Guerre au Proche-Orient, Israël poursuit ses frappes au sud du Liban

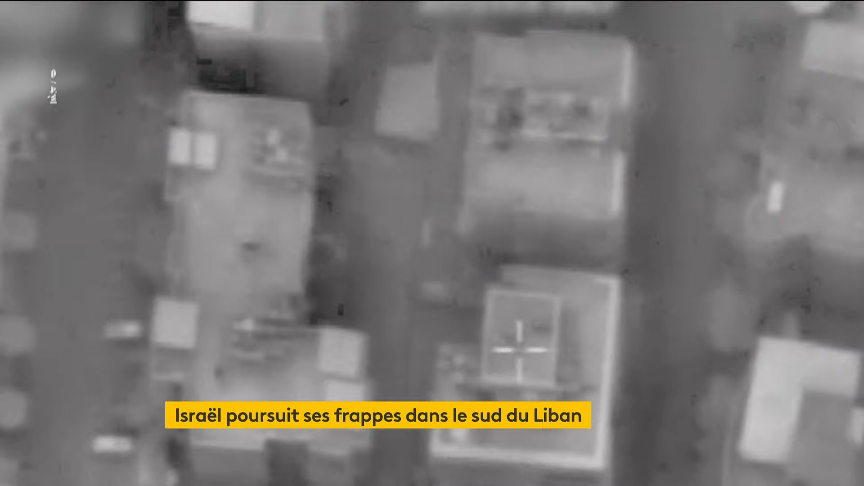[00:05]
L'armée israélienne dit avoir frappé un centre de commandement du Hezbollah.